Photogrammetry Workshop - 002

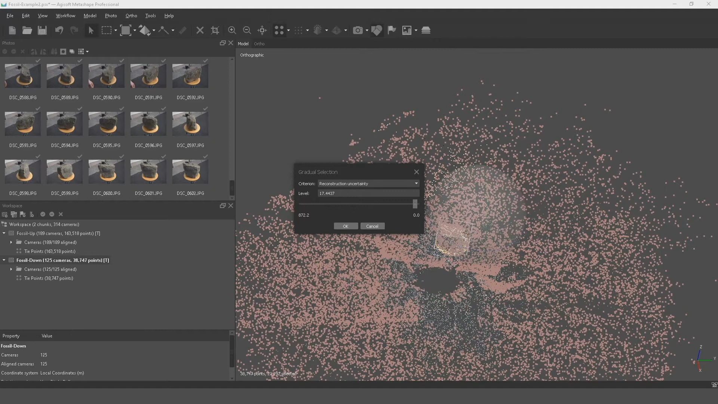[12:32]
quite close so i'm using 17 here on my settings and again we can just press delete
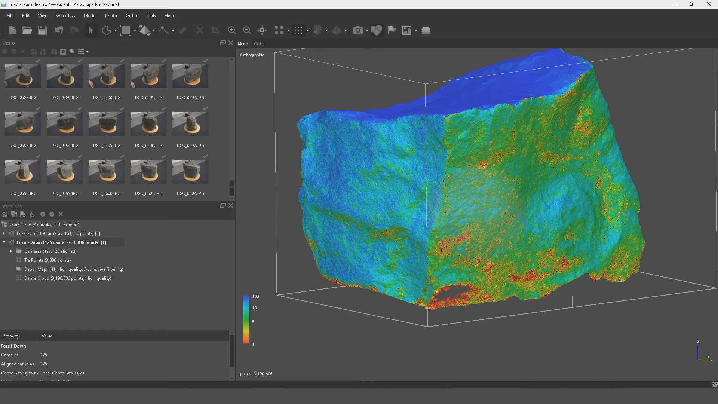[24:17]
is that there's a reconstruction happening on the stone here again
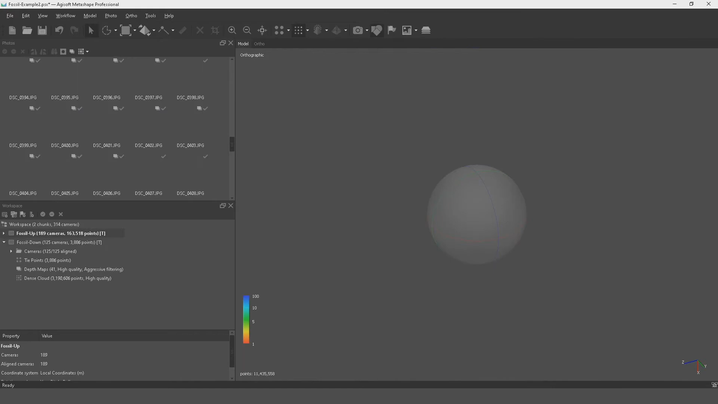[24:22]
it's an awful lot more confidence there we have
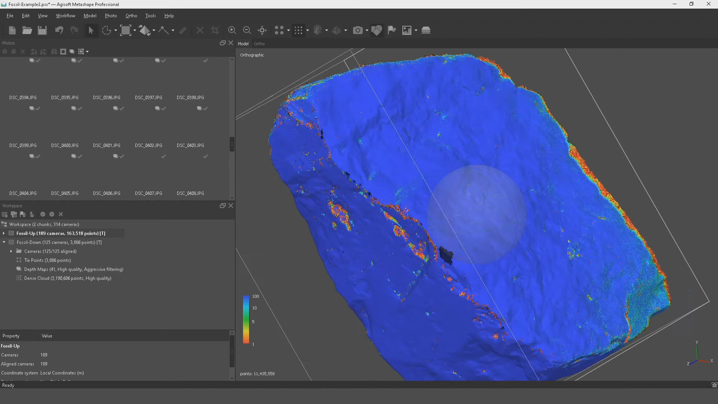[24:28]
got little bits of areas on top there and around the bottom where
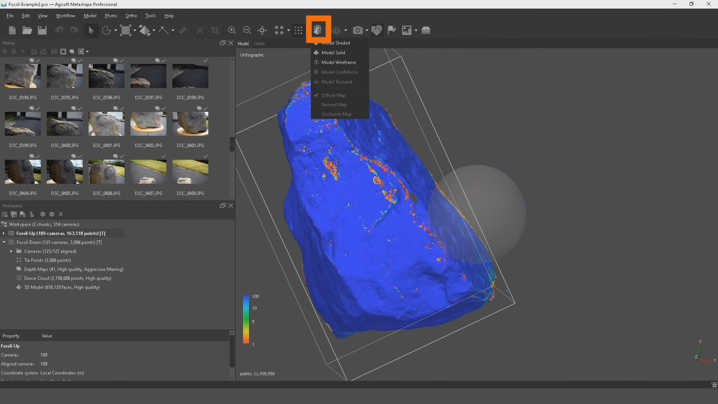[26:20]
3d model so if we click on this final tab we're going to view the shaded model first